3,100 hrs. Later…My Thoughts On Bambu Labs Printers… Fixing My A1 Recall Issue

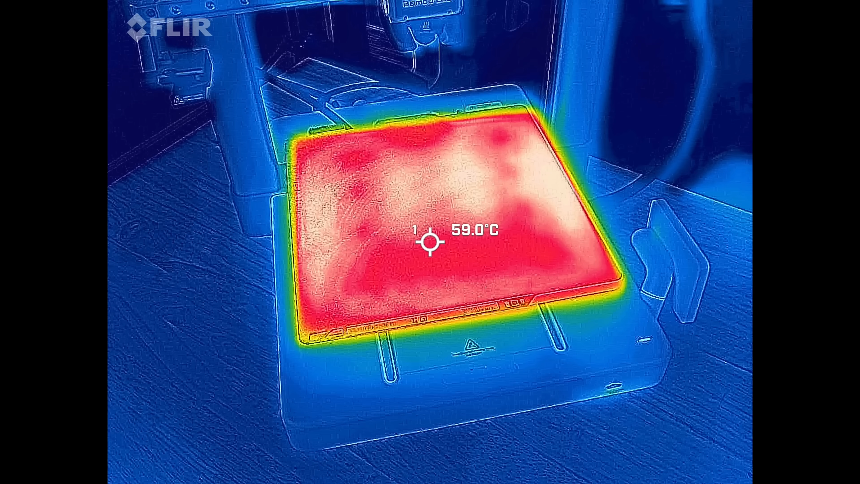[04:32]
On screen: spot 59.0°C
Okay. Everything looks to be heating up normal, which is good. It's good to have this thing back up and running.
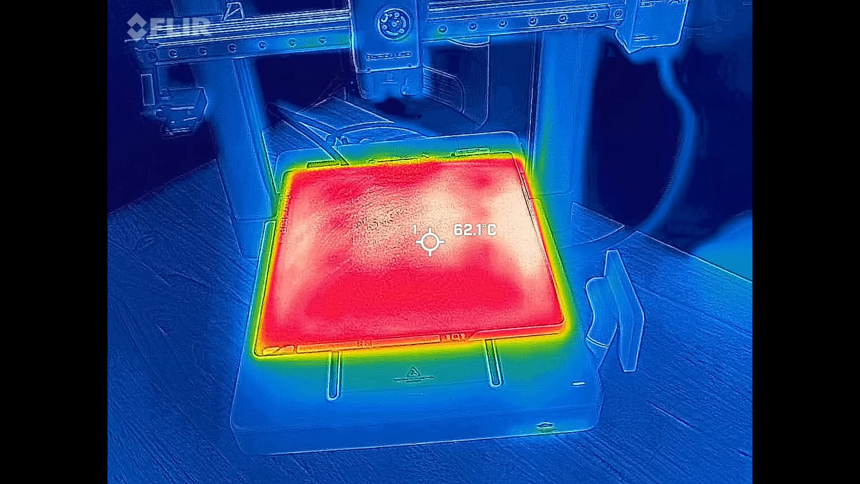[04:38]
On screen: spot 62.1°C
I do have a video planned after this next fan showdown where we'll we'll actually test it and make sure it does print like it used to be or used to, which I'm sure it will. I'm sure it'll be just fine.